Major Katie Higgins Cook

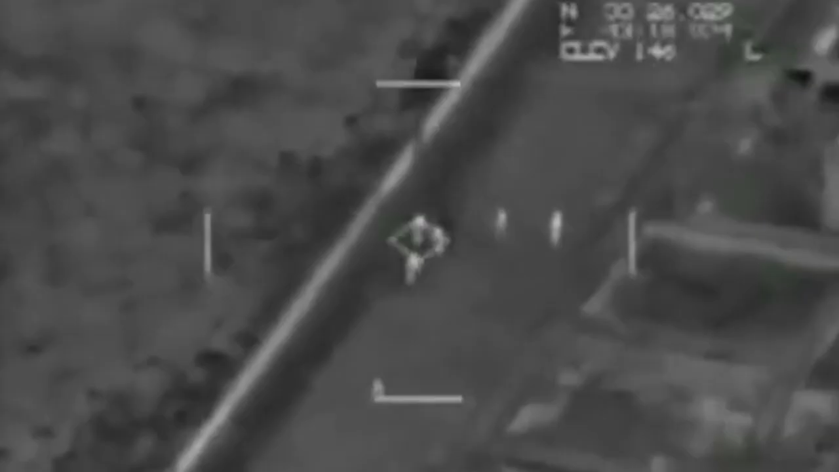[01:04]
Lining up her target, the KC-130 fires two Hellfire missiles,
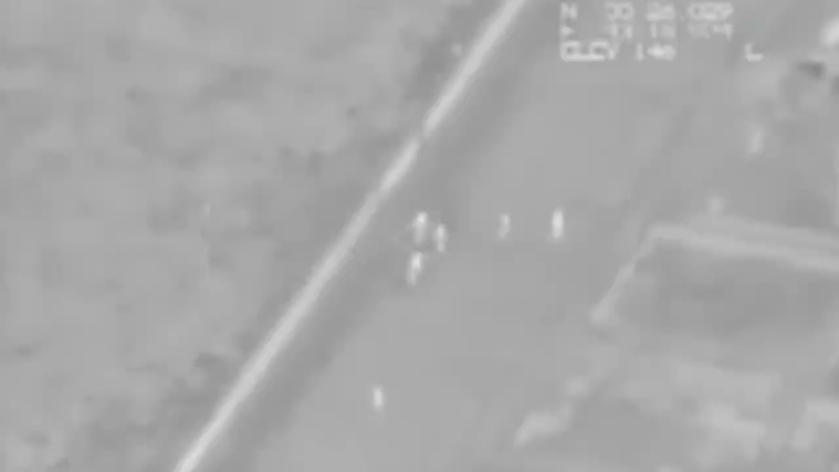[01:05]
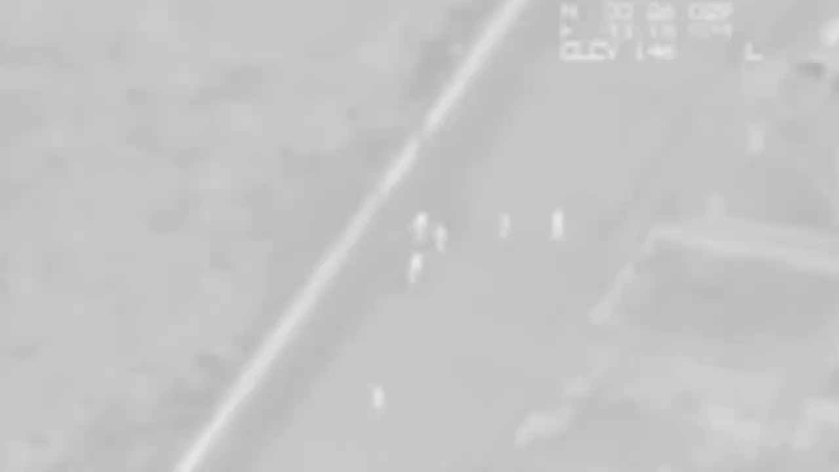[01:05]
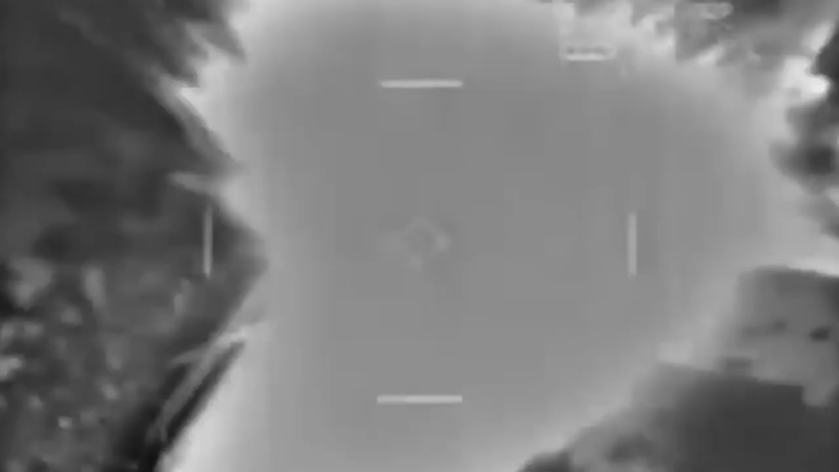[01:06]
landing a direct hit and eliminating the enemy position,